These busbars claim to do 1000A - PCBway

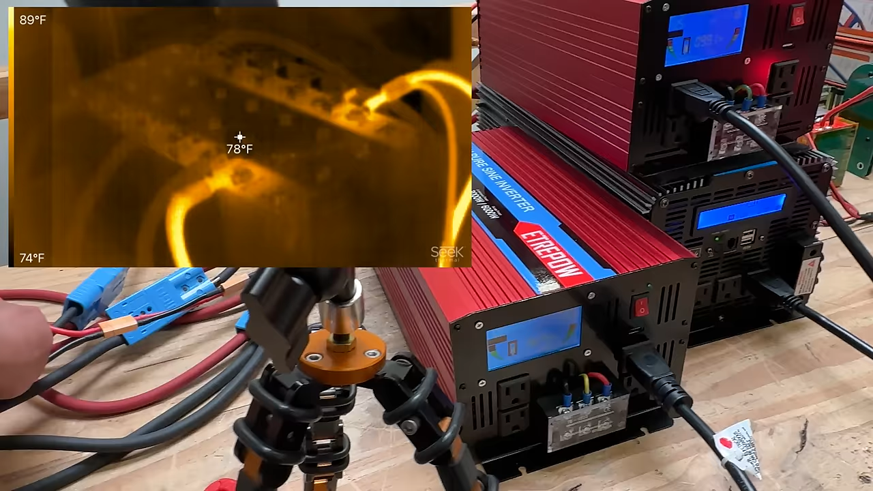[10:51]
On screen: spot 78°F, scale top 89°F, scale bottom 74°F
the only thing that's getting hot in here is that cable but as far as plates they're not getting hot
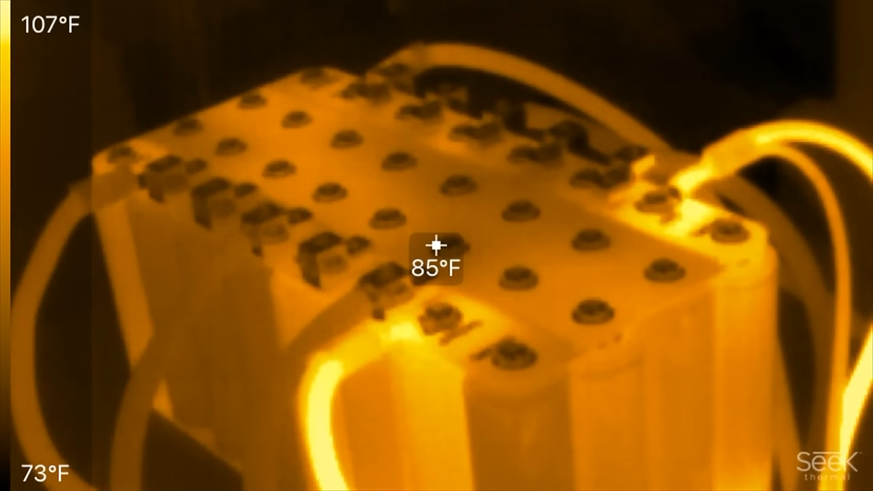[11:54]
On screen: spot 85°F, scale top 107°F, scale bottom 73°F
all right and the batteries uh look it's overloading both so over 500 amps and these inverters are quitting now so there we go let's we just turned one off
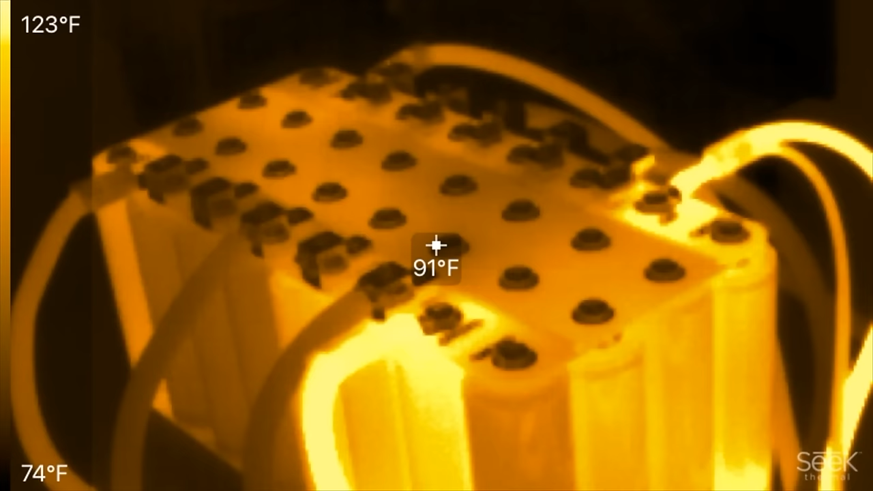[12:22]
On screen: spot 91°F, scale top 123°F, scale bottom 74°F
okay yeah 11.5 volts so i'd say we're pretty much done this battery is done and let's look at the
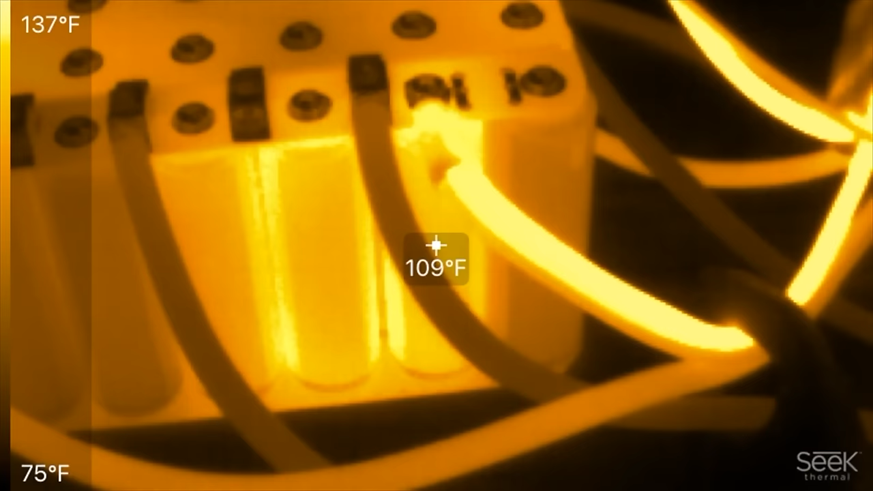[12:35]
On screen: spot 109°F, scale top 137°F, scale bottom 75°F
hot right there maybe it's because of that or there there was a couple of these cells that were not the
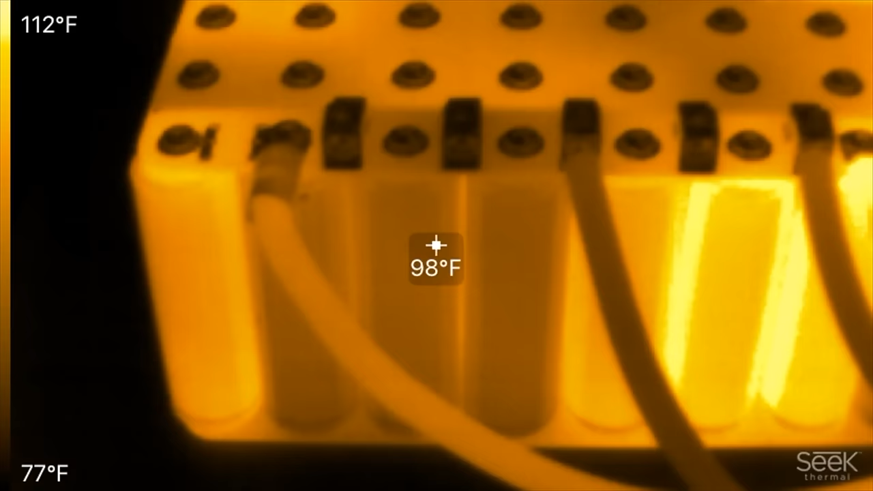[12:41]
On screen: spot 98°F, scale top 112°F, scale bottom 77°F
greatest like this one right here it's hotter than all the other ones
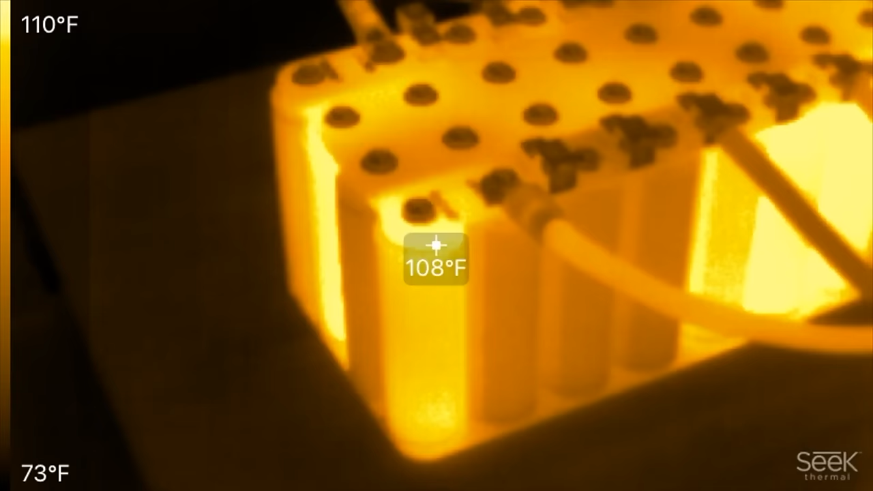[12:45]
On screen: spot 108°F, scale top 110°F, scale bottom 73°F
that one right there is hotter than all the other ones that means it's probably like
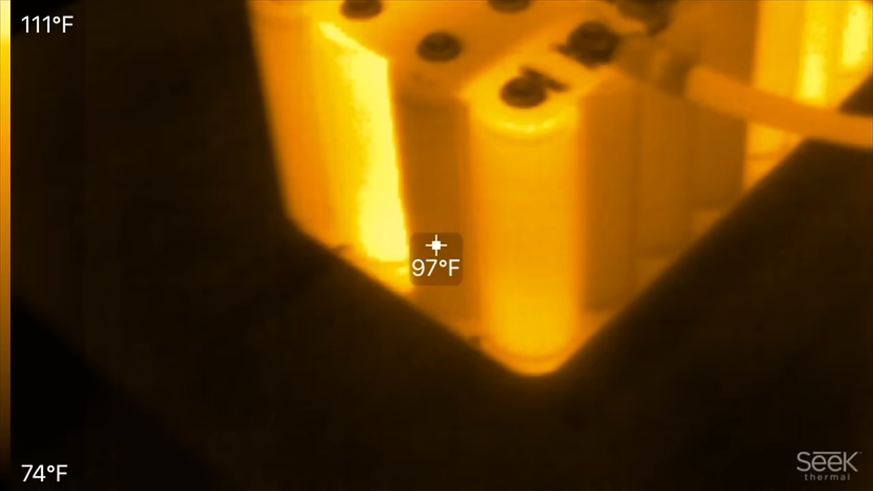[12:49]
On screen: spot 97°F, scale top 111°F, scale bottom 74°F
a weak cell but look at the uh the bus bar the bus bar is the cold thing here it's only a hundred degrees this is uh today is kind of a hot day and um yeah it's only a few degrees above ambient so these bus bars for all those people that say uh
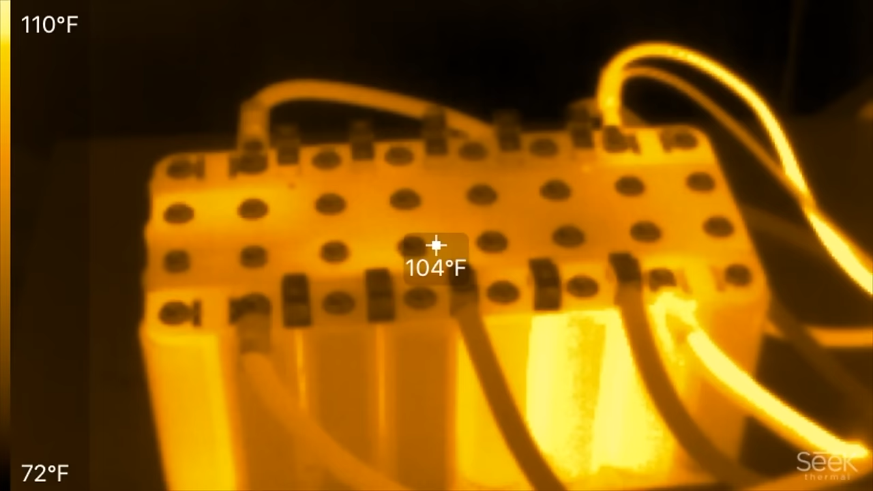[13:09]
On screen: spot 104°F, scale top 110°F, scale bottom 72°F
that don't that they can't do a thousand amps look they didn't even get hot at 500 amp continues so there you go we couldn't